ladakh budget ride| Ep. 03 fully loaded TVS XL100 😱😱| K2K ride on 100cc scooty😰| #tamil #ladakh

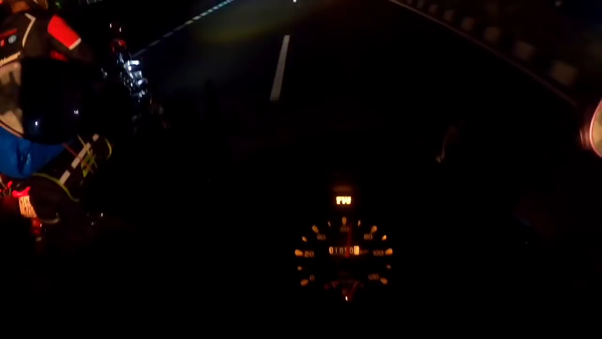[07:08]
இப்போ வந்து 70 போக, 65 கிட்டே இருக்குங்க நம்ம வண்டி. அண்ணா வண்டி ஆனால் 55 தான் காட்டுது. ரெண்டு வண்டியும் சேமாக போனாலே 65 போதுங்க நம்ம வண்டியும்.
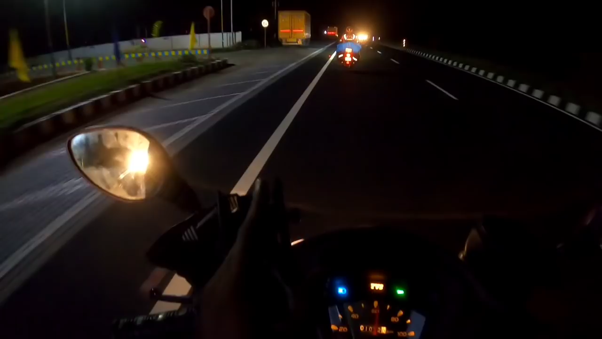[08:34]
பாருங்களேன், தாண்டினாலும் லைட் இல்லை, அந்த ரிஃப்ளெக்டர்ஸ் தாங்க. அதுவே பச்சை கலர் சூப்பராக இருக்குங்க பார்க்குறதுக்கு.